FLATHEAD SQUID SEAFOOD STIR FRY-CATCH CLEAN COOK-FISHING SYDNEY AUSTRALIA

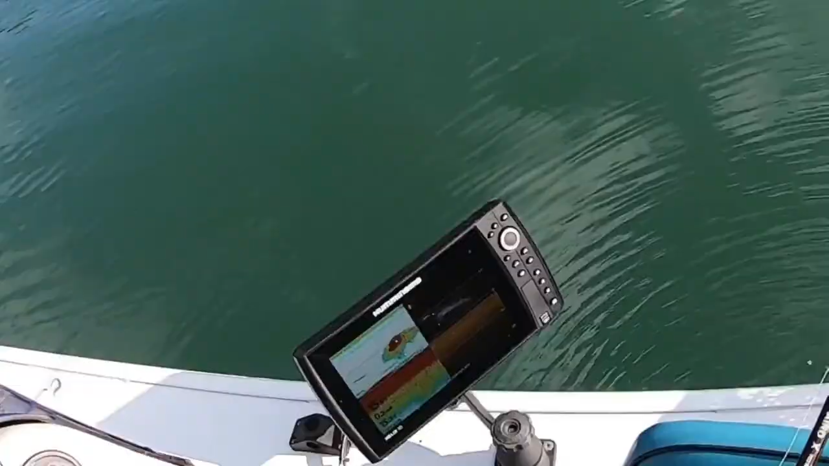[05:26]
That's why they're here. Look, look, look, look, look. Look at the bait. Look at the bait under us. I'll lock this off.